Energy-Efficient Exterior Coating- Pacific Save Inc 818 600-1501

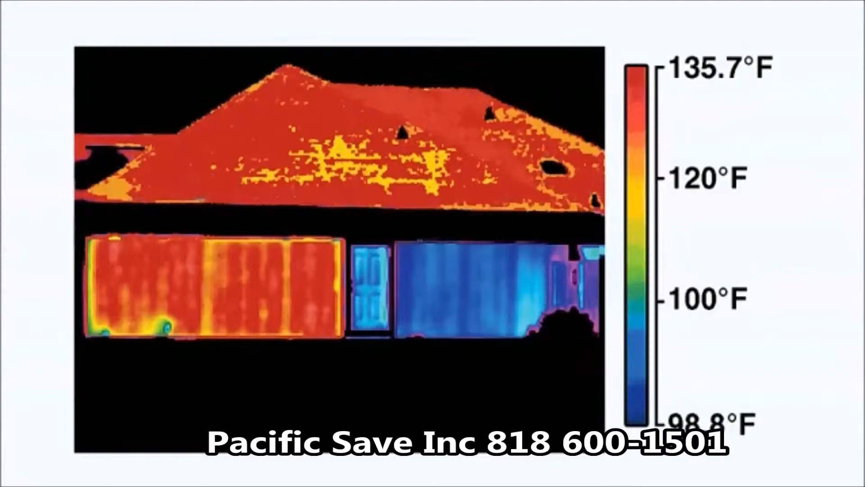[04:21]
On screen: scale top 135.7°F
The reduced surface temperatures achieved through CoolWall's heat reflective technology translates to energy savings due to reduced cooling costs.